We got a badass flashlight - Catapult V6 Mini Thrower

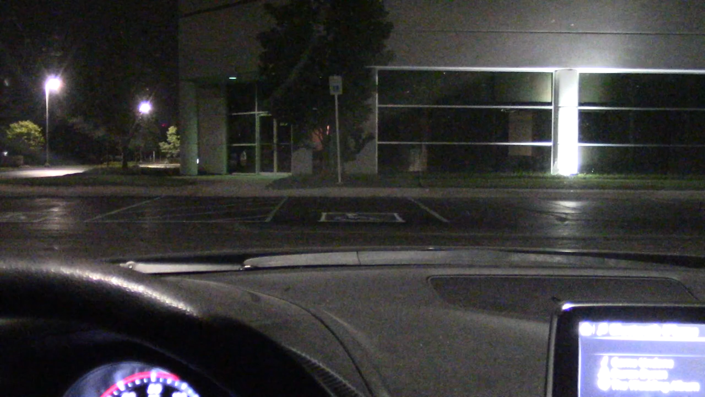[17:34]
that's bright you could drive with this yeah you really could just hanging your hand down a window and a dark country road if your headlights were out you could drive with this thing yeah that's crazy it's a nice color white too yeah